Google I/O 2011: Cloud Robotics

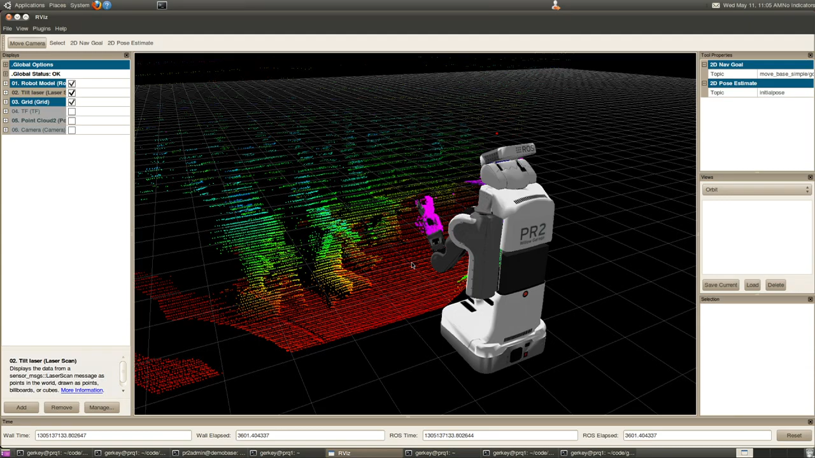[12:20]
So as you can see, it's able to see and build a nice 3D model of the room that we're sitting in. We can also see other sensors. Like on top of the head, we have this Kinect. We may want to, could we bring the stage lights up real quick?
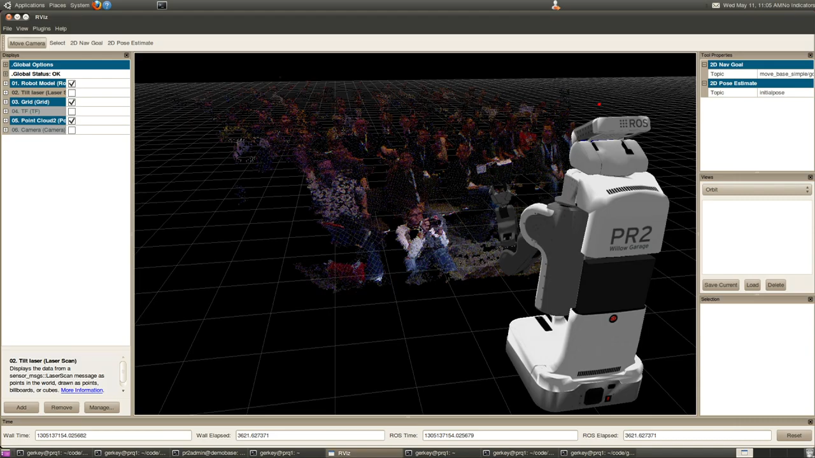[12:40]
You can see, it's a little dark, but you can see there's some nice 3D color images of people sitting in the front audience. And I'll note, this is just a normal Kinect sitting on the head.
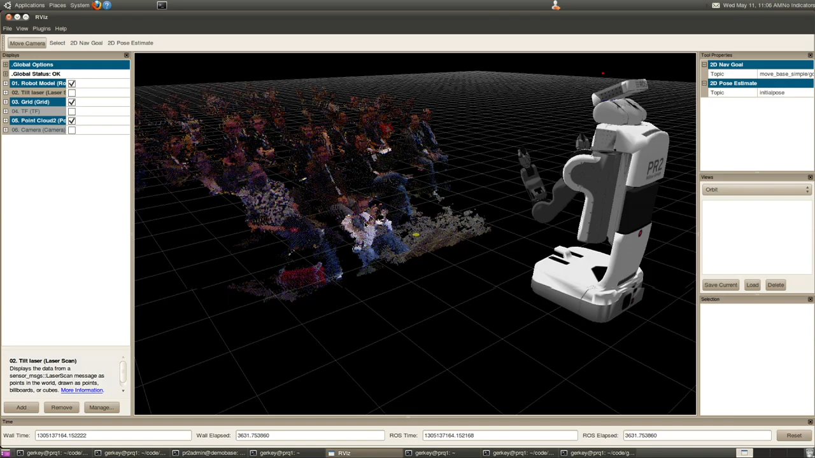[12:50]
So you two can just buy one in from Best Buy or Fry's Electronics and get started using this software on your own.
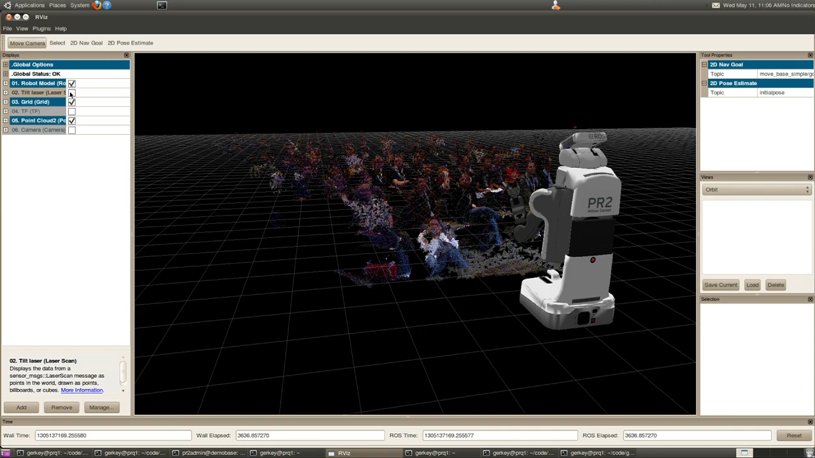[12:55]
Now you may wonder, how do we, what sort of tools do we provide to you to make all of this possible?
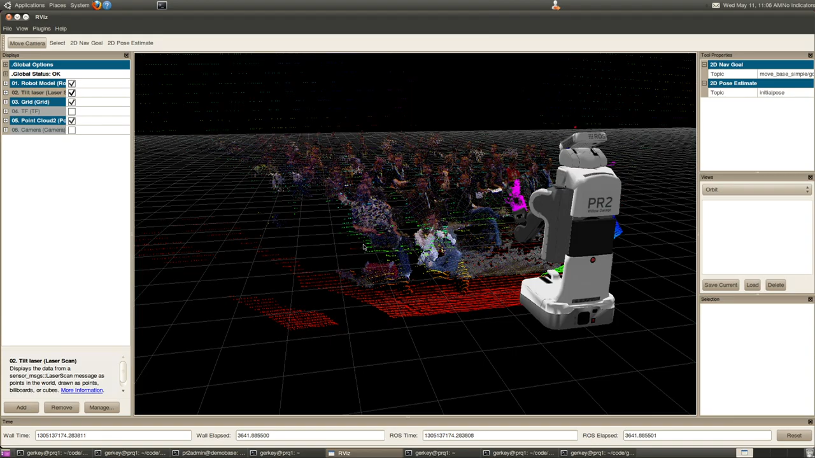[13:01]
Because this is actually pretty complicated. We have two different sensors and a complicated robot. And even as they move the head of the robot up and down,
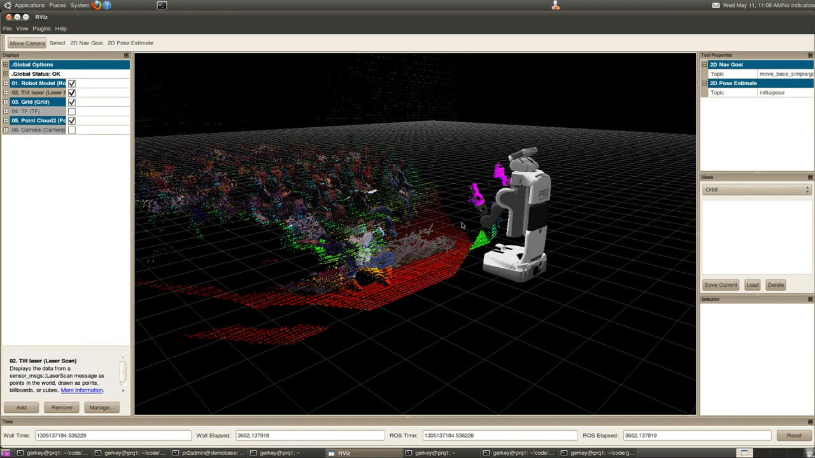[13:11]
you can see that the 3D cloud is correctly moving and re-registering its position in the world. But we have libraries in ROS that do that for you automatically. And one of them is called TF, which stands for Transforms.
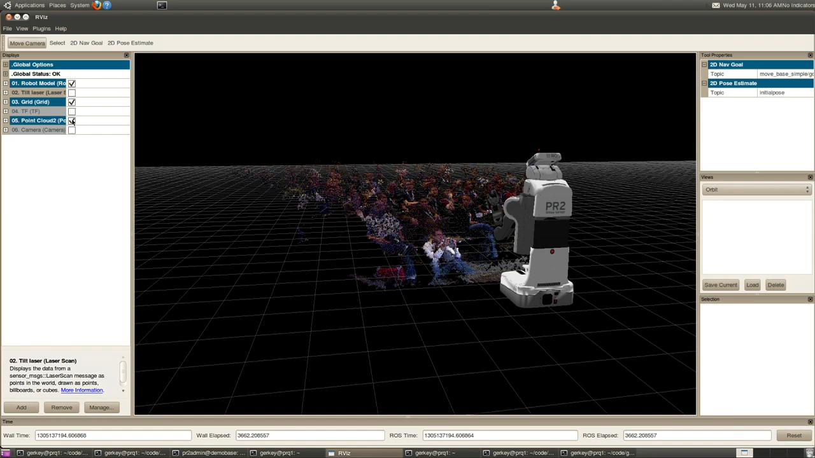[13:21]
So just like in physics where you need a reference frame to understand your data, in robotics we call these coordinate frames.